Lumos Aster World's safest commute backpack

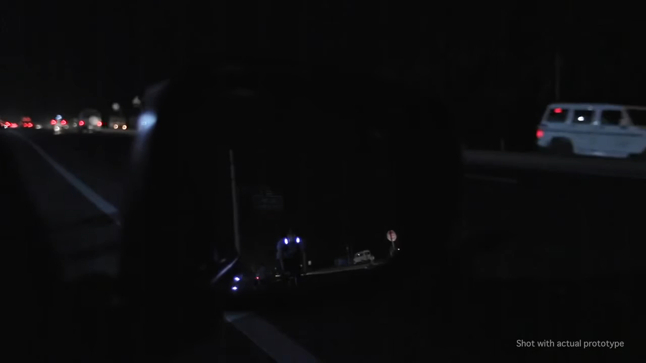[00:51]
Be seen in the rear view mirror with Aster's front lights. Having front lights on the bag straps, apart from helping you avoid getting doored, allow you to be seen by vehicles of all heights.